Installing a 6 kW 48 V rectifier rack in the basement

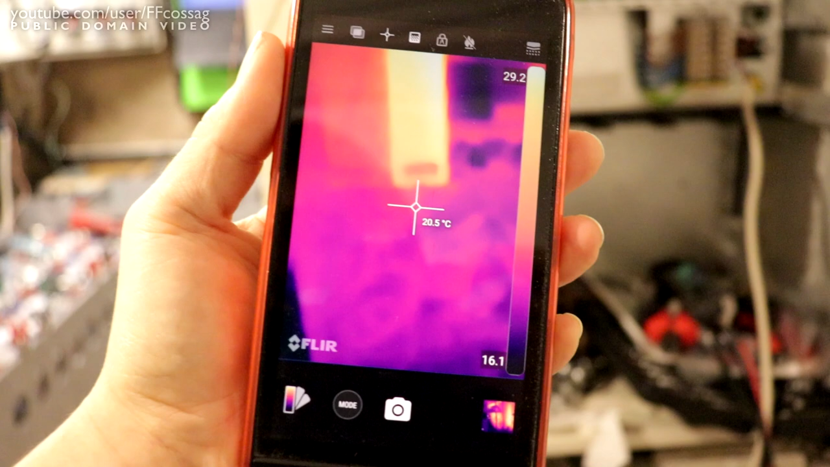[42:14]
On screen: spot 20.5°C
Alright, the thermal camera is 8. Let's have a look.
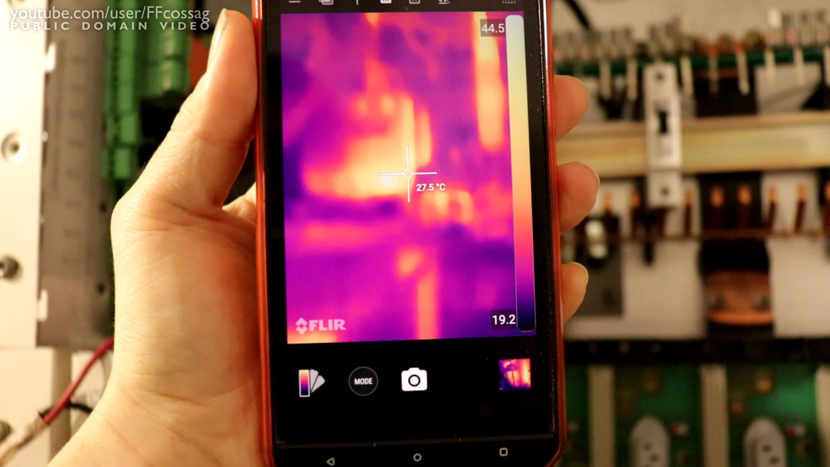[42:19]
On screen: spot 27.5°C
So, in the rectifier cabinet.
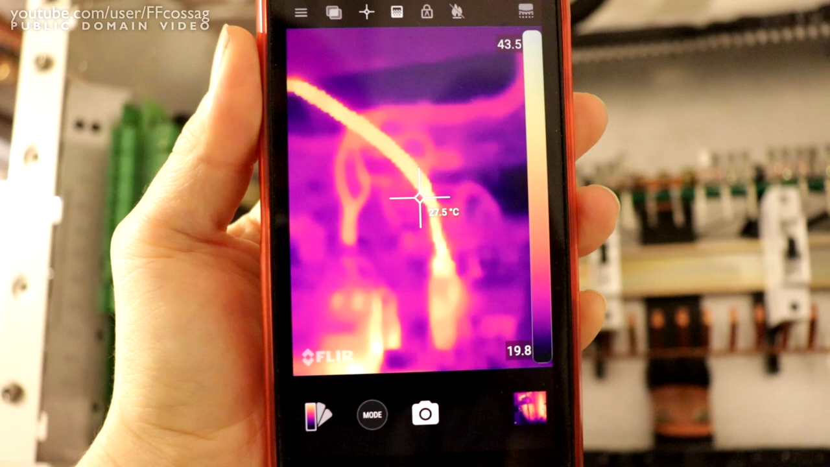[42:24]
On screen: spot 27.5°C
The biggest issue we have is actually the cable.
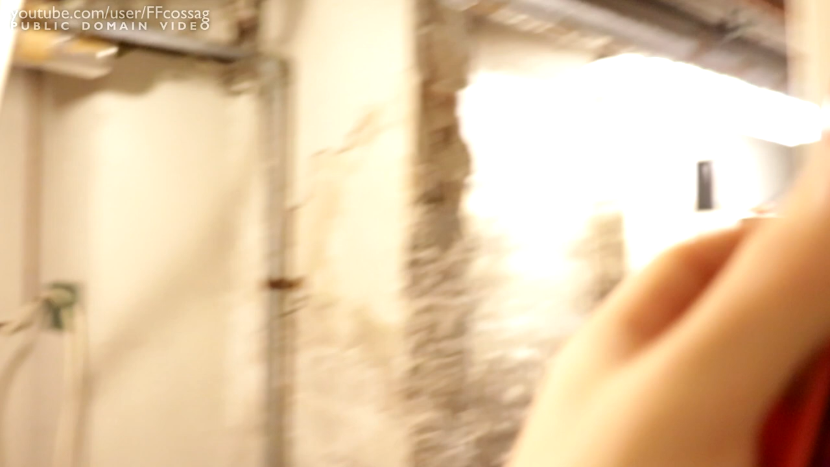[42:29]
This white cable going to the grey battery bank here. These guys are absolutely incredible.
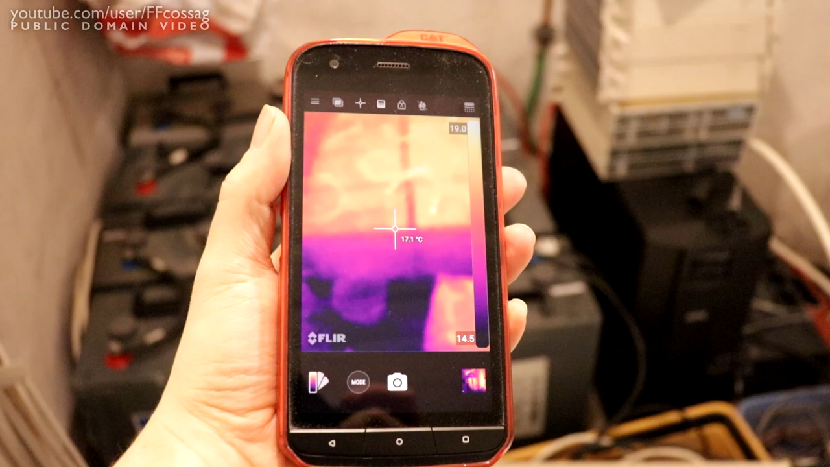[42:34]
On screen: spot 17.1°C
Because, despite being the oldest, most terrible batteries in the entire setup.
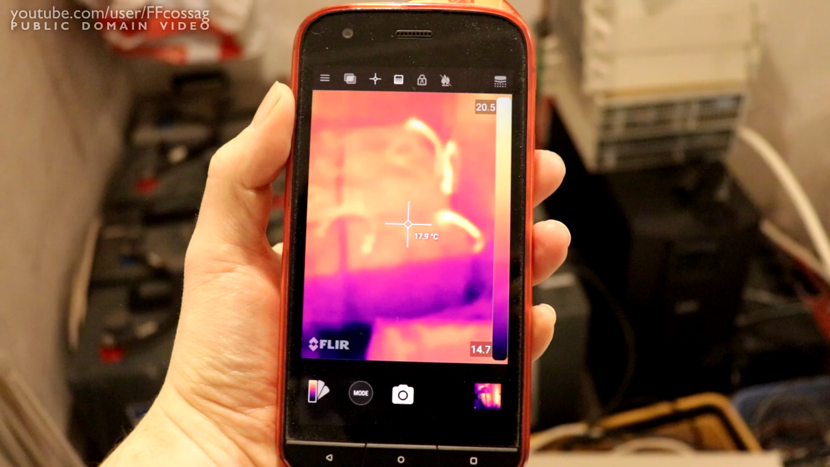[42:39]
On screen: spot 17.9°C
They seem connected with a ridiculously long cable. They just seem to have the lowest impedance of all.
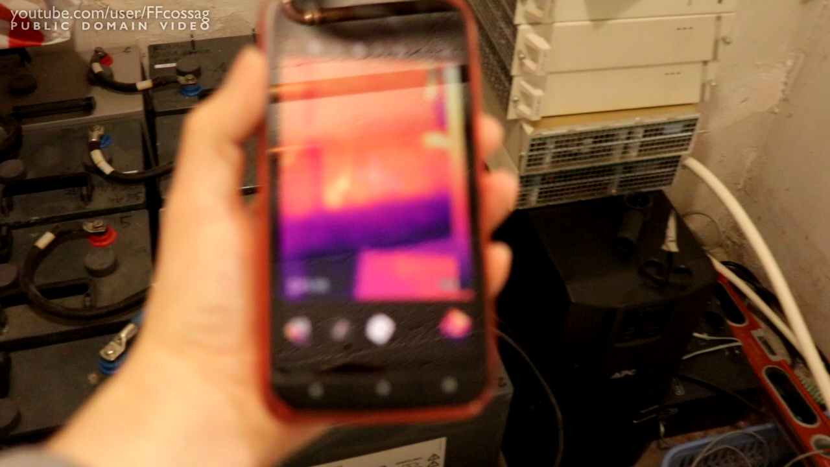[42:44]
Because, these guys are pushing out about 60 amps.
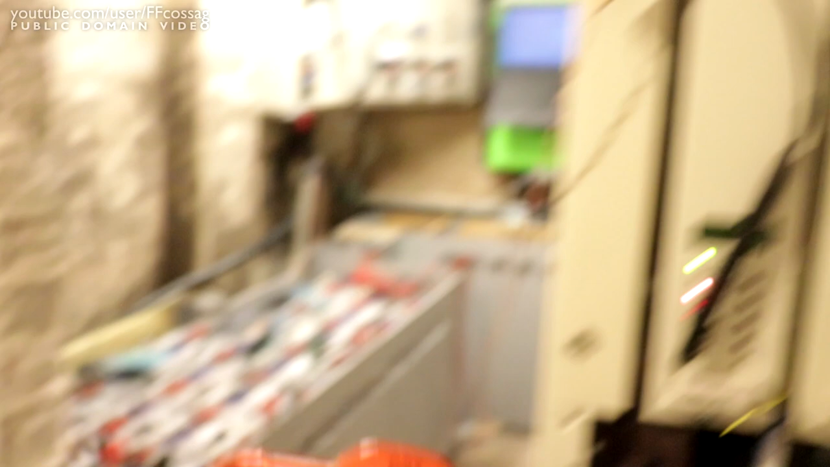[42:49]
Which is way too much for this cable. It's just a 6 square mil.
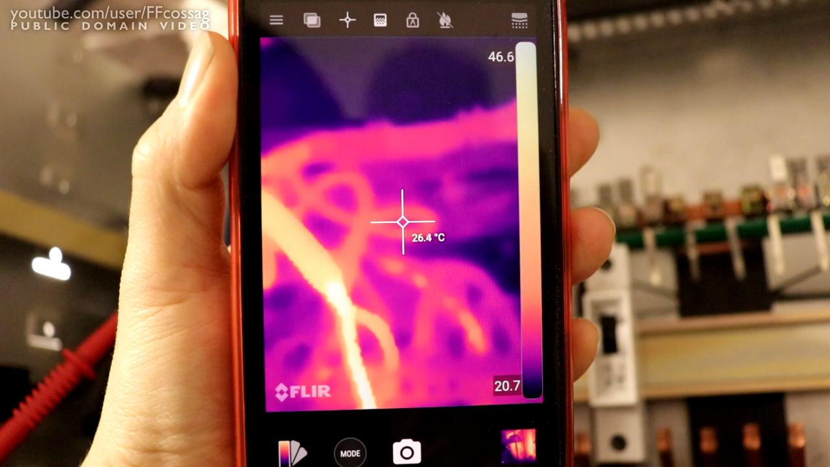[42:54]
On screen: spot 26.4°C
So, it's running rather hot. Ouch. At, yeah, about 60 degrees there.
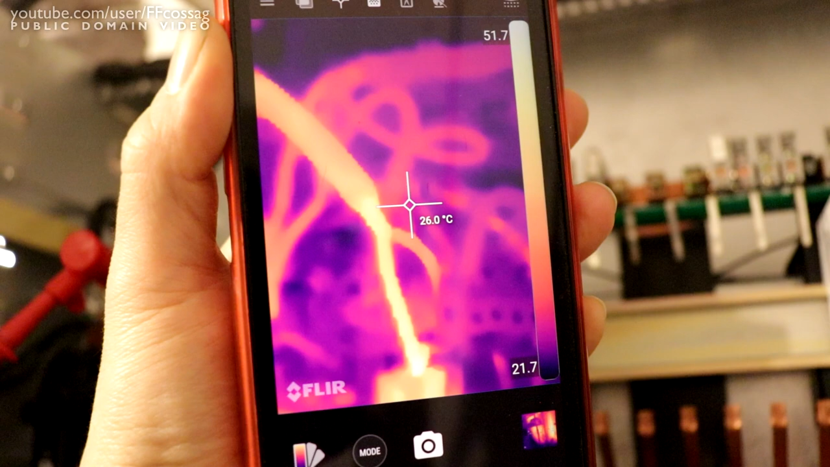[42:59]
On screen: spot 26.0°C
It's going to a 63 amp breaker. Which is also running rather hot.
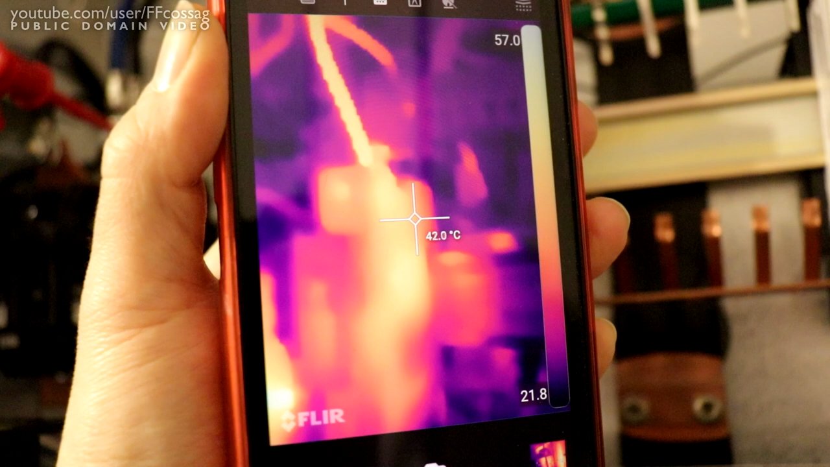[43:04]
On screen: spot 42.0°C
Because, it's basically running at the breaking point. So, that's a bit dodgy.
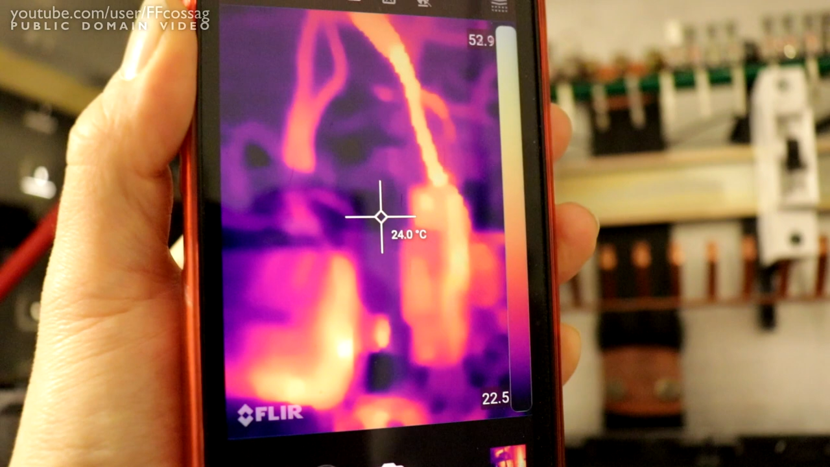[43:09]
On screen: spot 24.0°C
Again, that's just a temporary solution. I'm going to work that up more properly in the future.
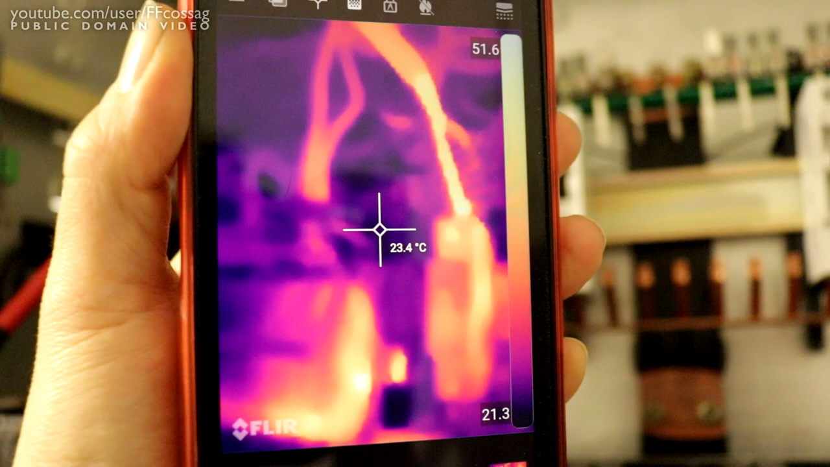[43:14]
On screen: spot 23.4°C
But, that is a note to be made.
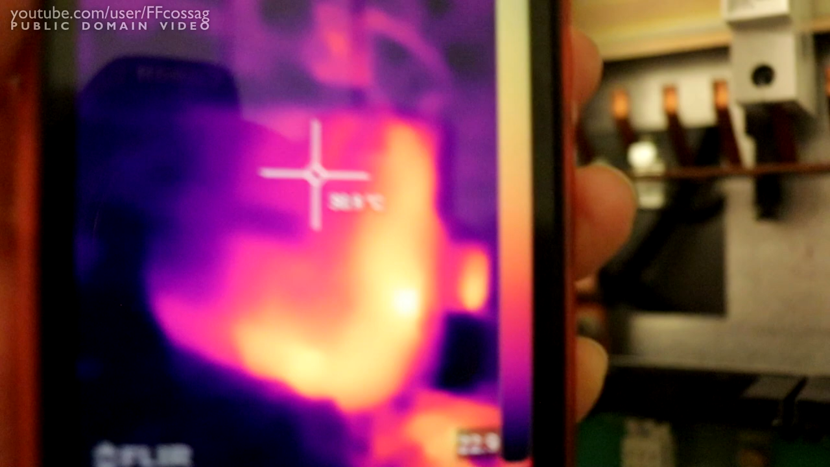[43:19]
The big wiring is doing beautifully though. If we look at the breakers. The one closer to us is the one going over to the inverter.
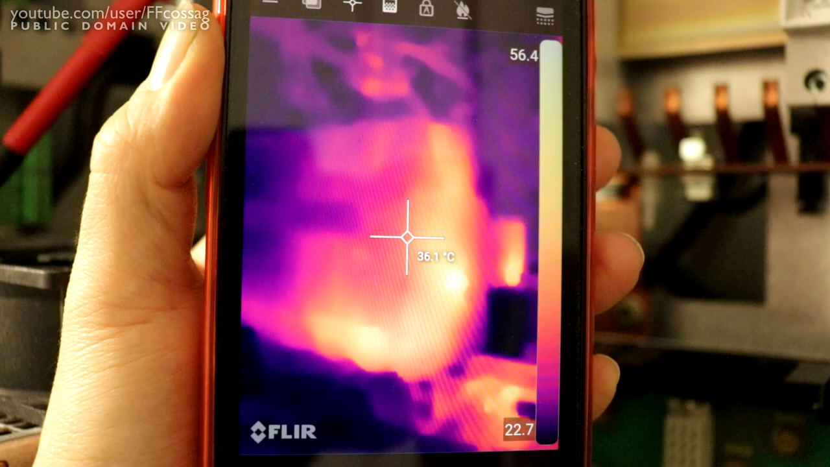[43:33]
On screen: spot 36.1°C
And, it is running warm as breakers should. Since they're a thermal trip device. But, nothing is going on fire. The same can be said for the cables going into it.
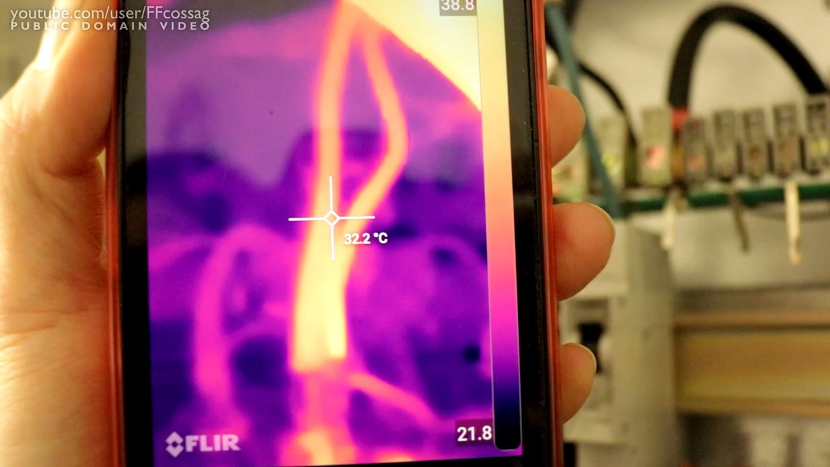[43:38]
On screen: spot 32.2°C
Now, we're looking at the cables for the batteries again.
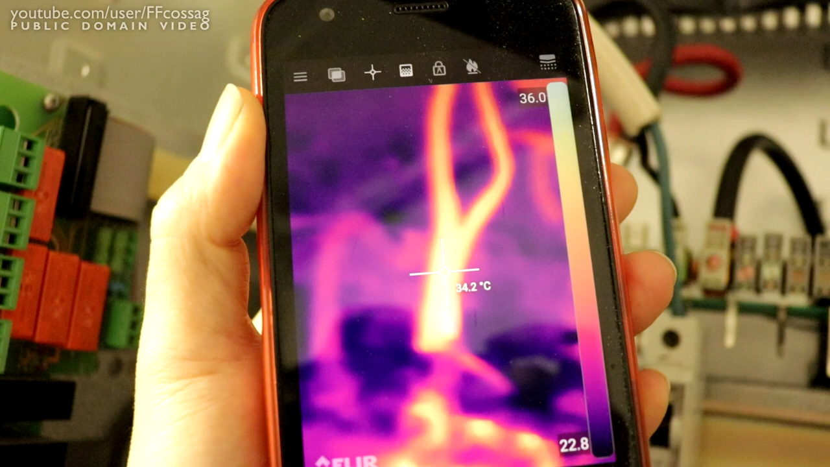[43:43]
On screen: spot 34.2°C
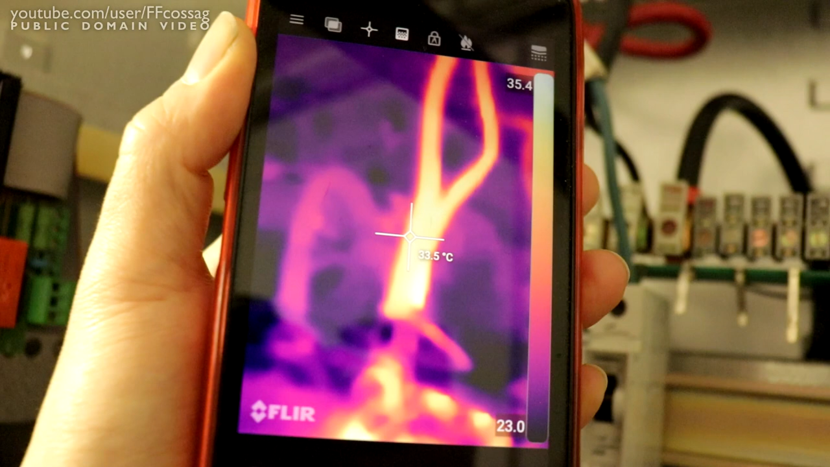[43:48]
But, you can see there's about 33, 35 degrees maximum temperature. For the cables there.
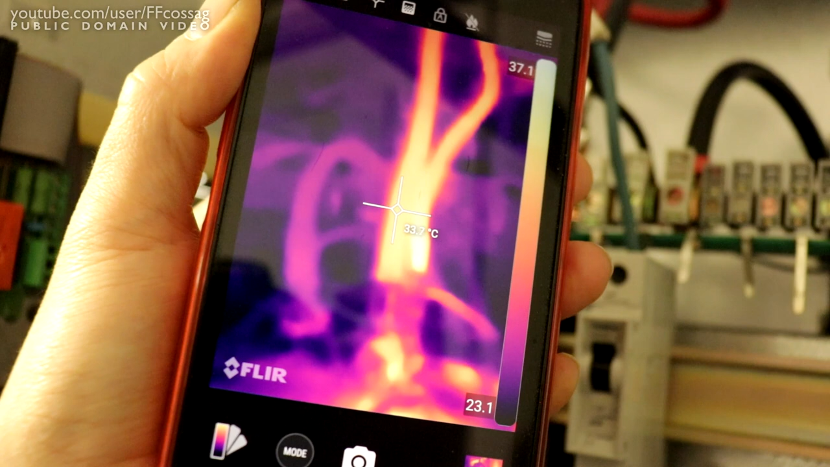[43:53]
Which is somewhat warm. But, it's what you expect when you're running a cable at this high load. You can also see that most of the temperature is